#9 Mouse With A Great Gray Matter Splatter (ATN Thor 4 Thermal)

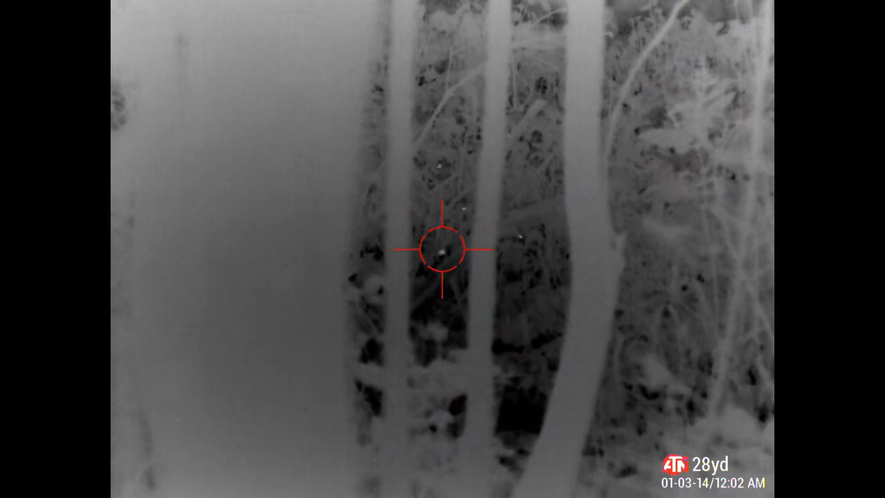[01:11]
That's him here. We're going to have to put the laser on.